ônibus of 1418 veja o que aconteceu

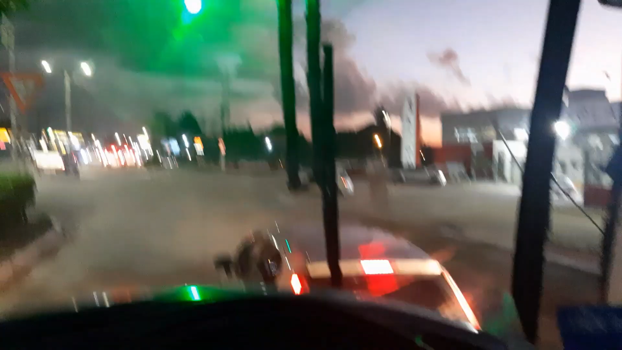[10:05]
O que acontece aí na frente de ontem, só acontece esse tipo de coisa. Isso. Tu não tá carro pequeno não acontece não.